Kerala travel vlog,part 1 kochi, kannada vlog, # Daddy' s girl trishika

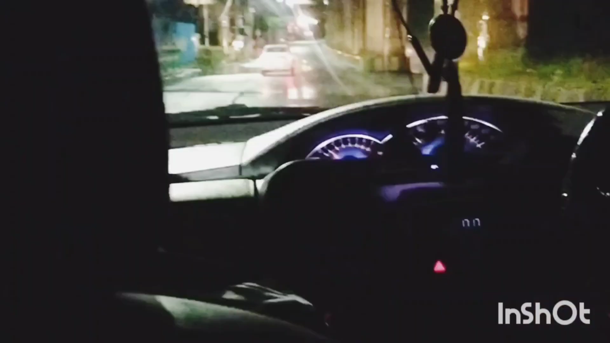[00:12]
ವೆಡ್ನಸ್ಡೇ ಮಾರ್ನಿಂಗ್ 3:30 ಏರ್ಪೋರ್ಟ್ಗೆ ಹೋಗ್ತಾ ಇದ್ದೀವಿ. 5:15 ಚಿಕನ್ ಇತ್ತು, ಅದಕ್ಕೆ ಕ್ಯಾಬಲ್ಲಿ ಹೋಗ್ತಾ ಇದ್ದೀವಿ. ಮಳೆ ಬರ್ತಾ ಇದೆ.